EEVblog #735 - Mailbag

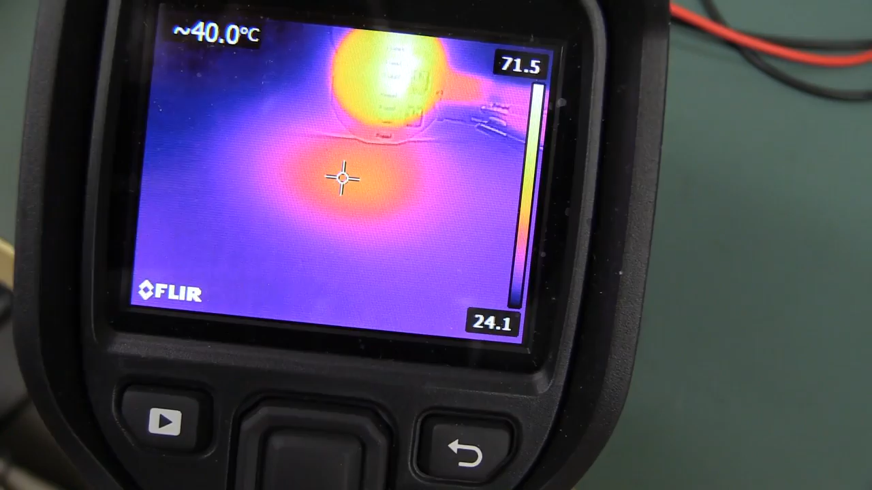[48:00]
On screen: spot 40.0°C
So I've had it on for about five minutes or so, not very long. You can see the heat pattern on the, I just had it face down, the leads face down pointing at the mat there.
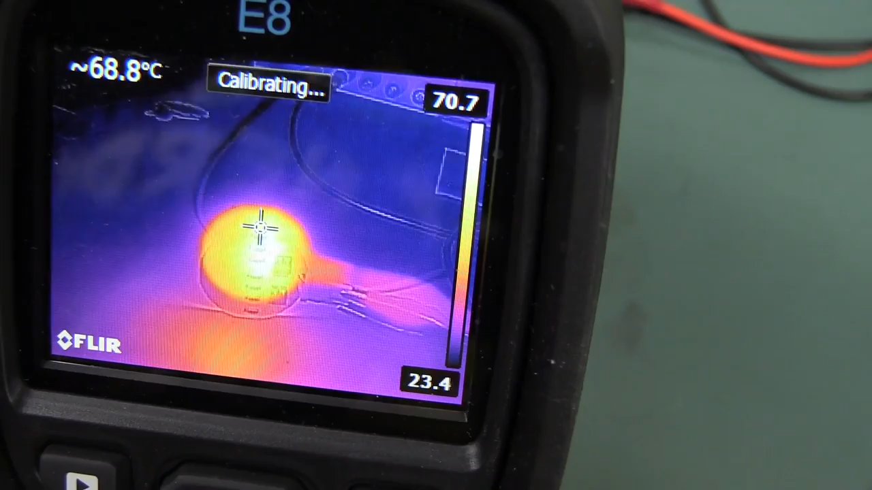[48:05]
On screen: spot 68.8°C
There's not huge alignment on the thing because it's too close on that MSX technology or whatever they call it.
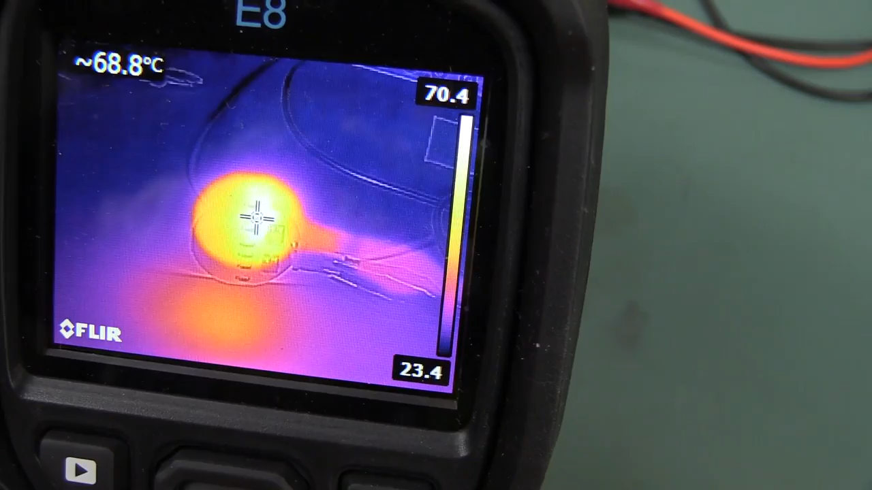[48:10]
On screen: spot 68.8°C
But there we go, I mean it is like 70, you know, I think I got it up to 72 degrees or something like that.
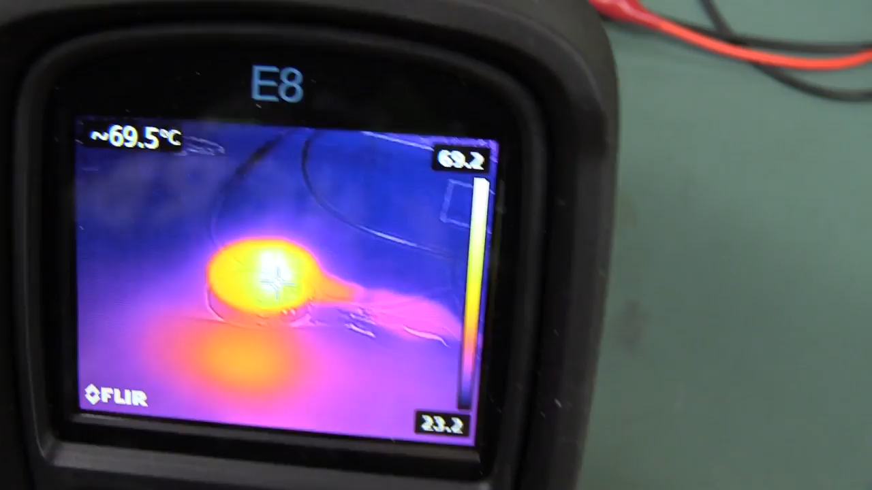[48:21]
On screen: spot 69.5°C
And yeah, it's the same on the top side. So, well that's blinding me. But yeah, it's like, it's getting up to 70 degrees already.